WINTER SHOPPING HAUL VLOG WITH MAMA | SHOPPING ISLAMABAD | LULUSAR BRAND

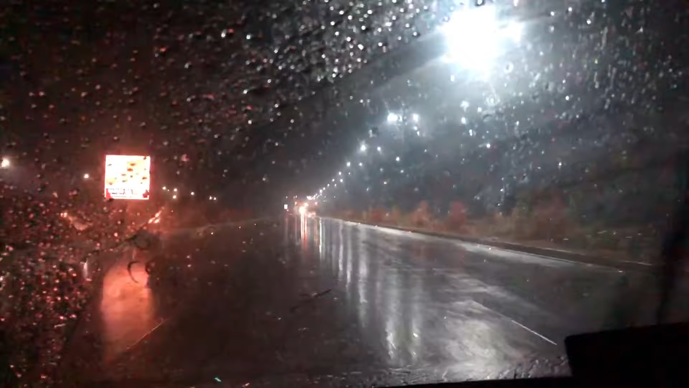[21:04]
तो मैं आपको वो दिखाती हूँ, ये देखें कितनी बारिश हो रही है और कुछ नज़र नहीं आ रहा है। हमारे घर रोड से जा रहे हैं, रात का टाइम है।